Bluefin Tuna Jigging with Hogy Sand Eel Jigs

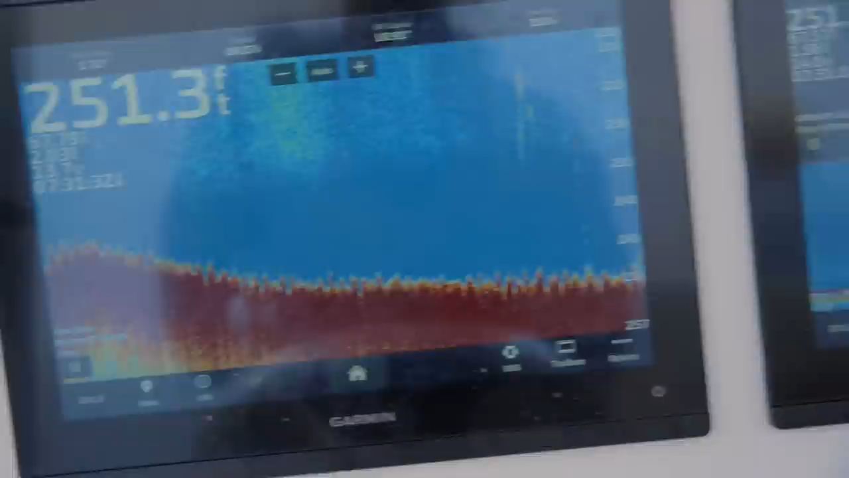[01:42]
On screen: depth 251.3 ft
And looking at the fish finder, they're very clearly on the bottom. So to fish a slow, a lot of times I'll just do the twitchy jig,